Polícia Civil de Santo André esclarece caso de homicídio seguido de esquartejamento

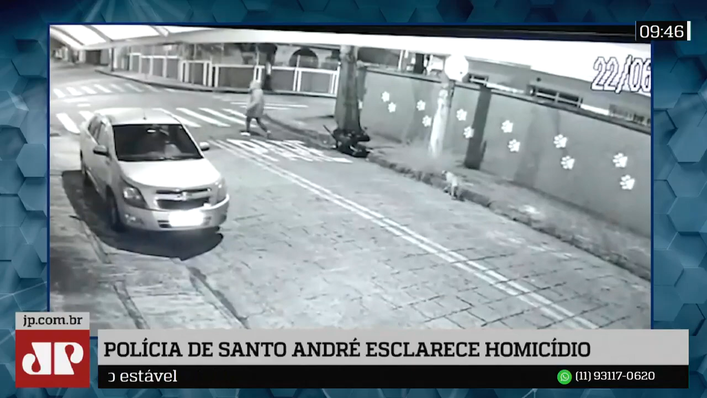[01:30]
Spike, o cão de André, que abandona o cadáver, é manco.